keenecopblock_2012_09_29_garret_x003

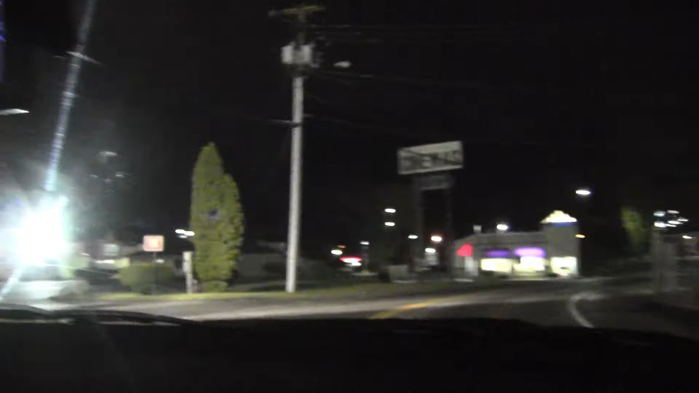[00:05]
I think he gave me the slip, unless he's hiding in one of these lights waiting for us.
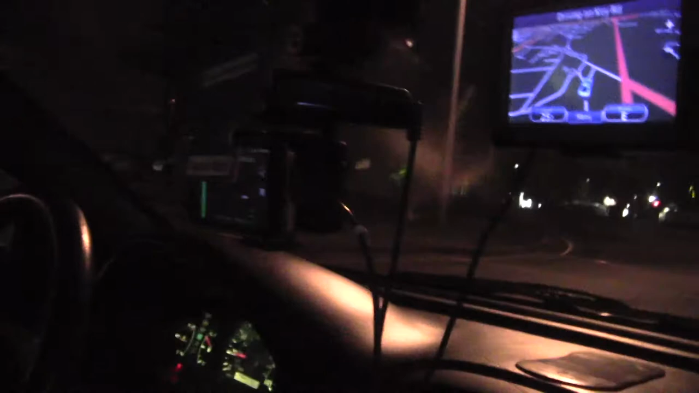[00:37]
Is that him going that way, way on the other road, yeah it is, way over there, yeah, I should have cut through there,
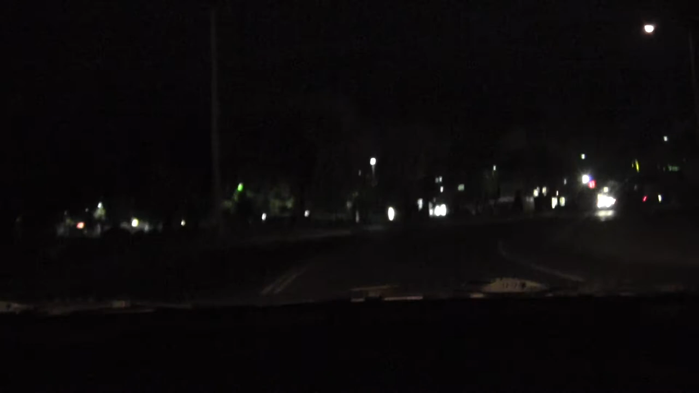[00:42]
on the route, whatever it's called, okay, should I head back to Winchester or should I try to stay with him, I said let's go for it, let's go for him, he's probably waiting to see if we come around the bend.
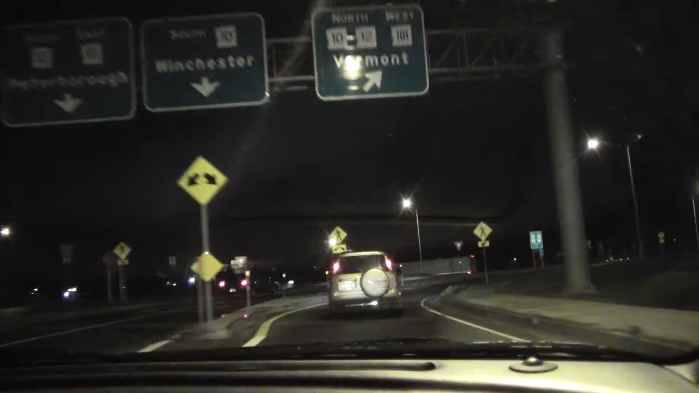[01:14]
yeah, he was right here when I saw him, when we were right there.